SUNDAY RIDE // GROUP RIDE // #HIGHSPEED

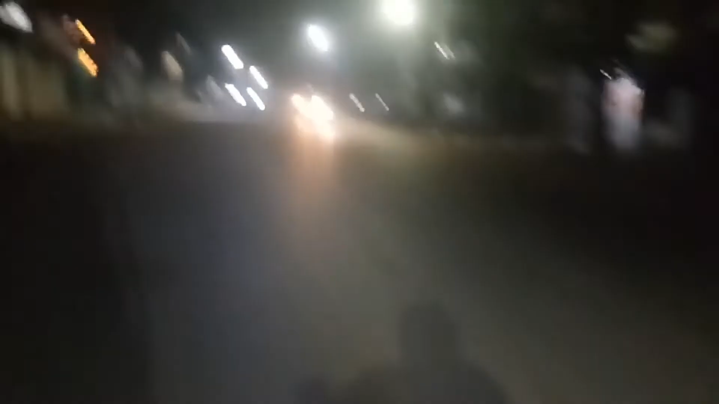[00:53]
तो जैसा कि आप देख सकते हैं, अपने आदित्य भाई आ चुके हैं, और हम लोग जा रहे हैं पेट्रोल पंप रिफ्यूलिंग कराने। एक्चुअली मेरी गाड़ी रिफ्यूल है, आदित्य भाई की नहीं है।
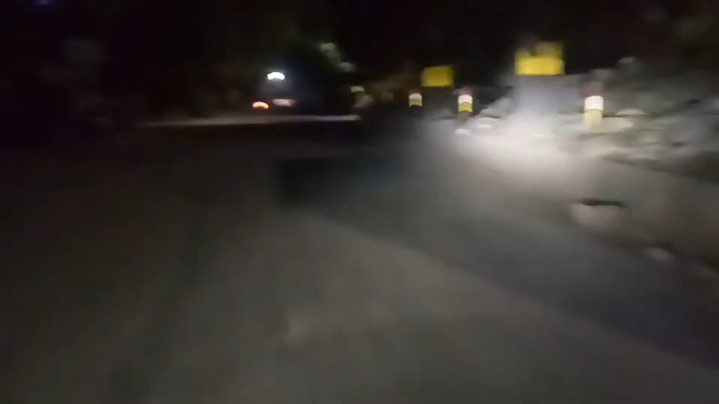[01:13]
तो रिफ्यूलिंग करा ले हम लोग, बस चलते हैं।